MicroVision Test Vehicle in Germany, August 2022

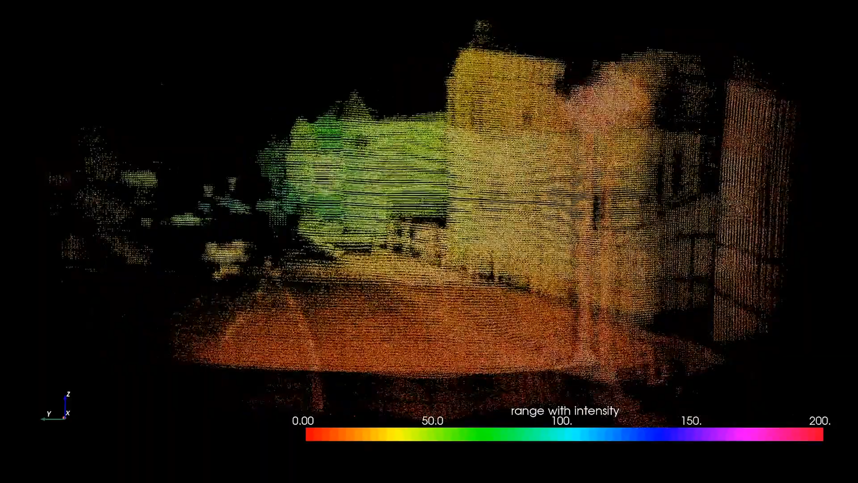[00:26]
Range is visible up to 200 meters, and pedestrians can be seen walking at the side of the road.
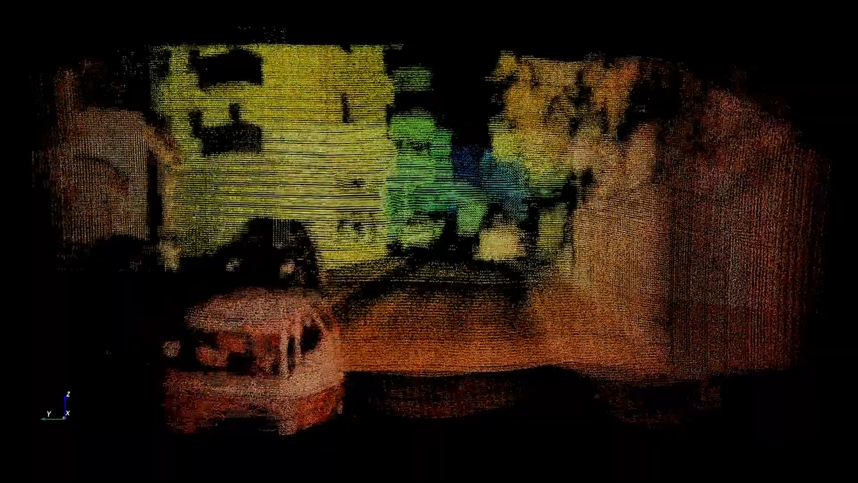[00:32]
In this last clip from the drive, we see all the elements come together.
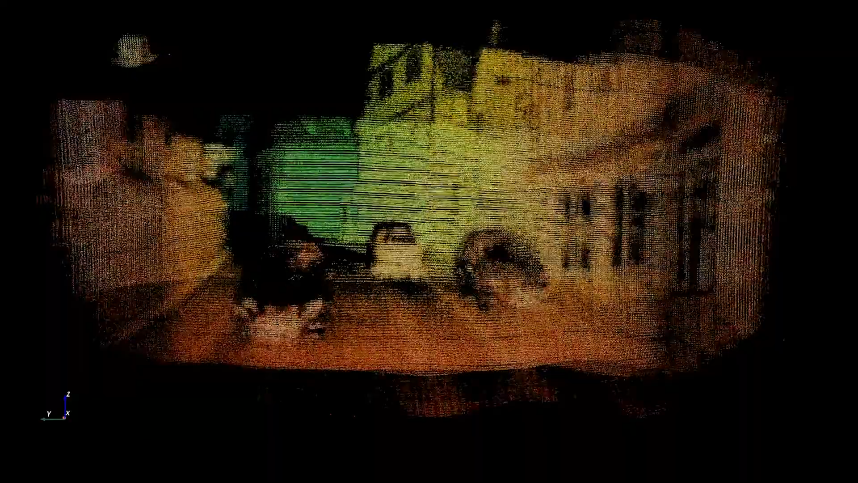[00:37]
An incredibly dense ultra-high resolution point cloud.
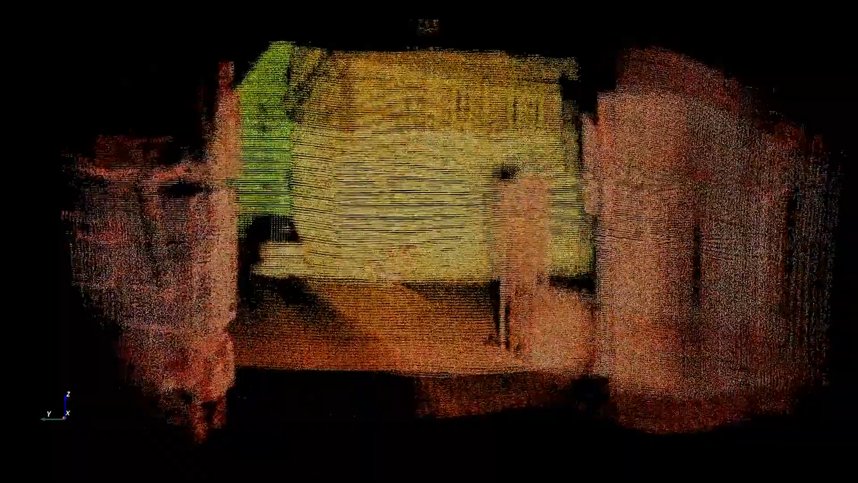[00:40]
A detailed picture of the road ahead.
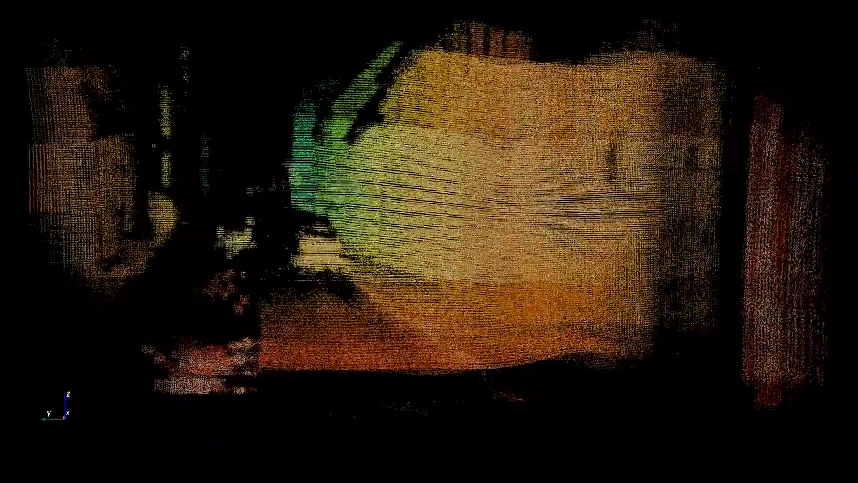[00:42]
Low latency data as traffic speeds toward the test vehicle without any lost frames. And spectacular dynamic range. There are lots of LIDAR videos being released these days,
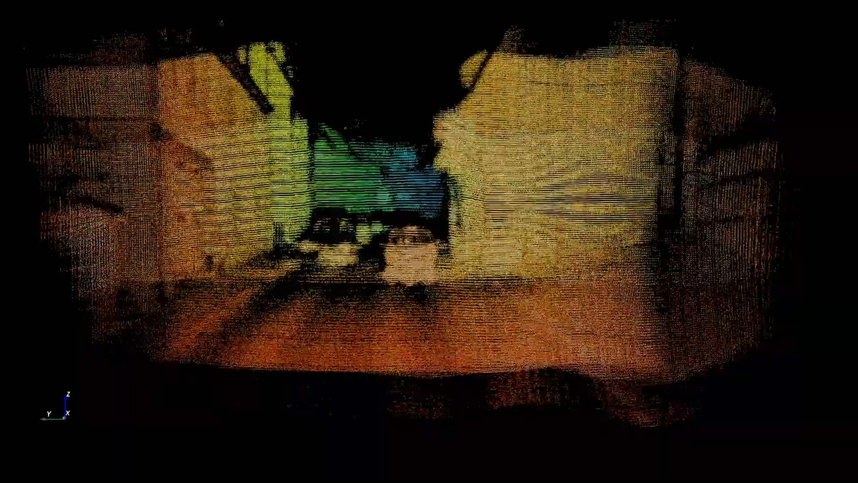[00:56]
but here we demonstrate why microvision is a class all of its own.